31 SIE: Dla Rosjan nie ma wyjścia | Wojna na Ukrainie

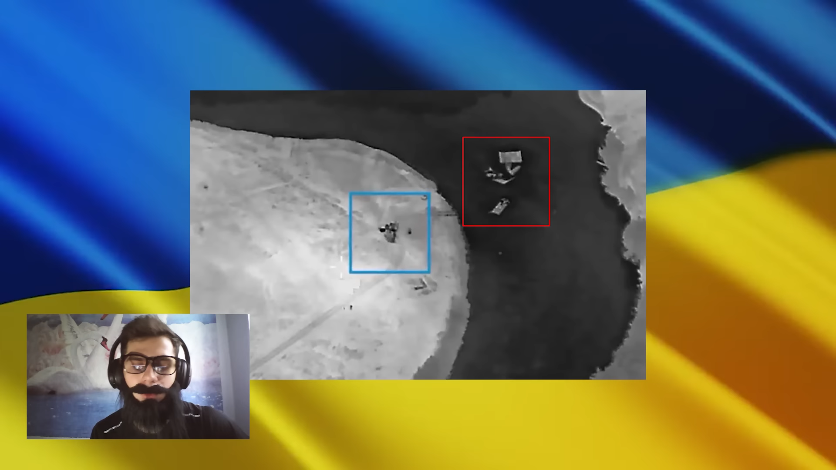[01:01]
Minus jeszcze jedna przeprawa przez rzekę Sejm w pobliżu Zwan w Kurszczynie. Natomiast Telegram informacyjny, operacyjny ZSU,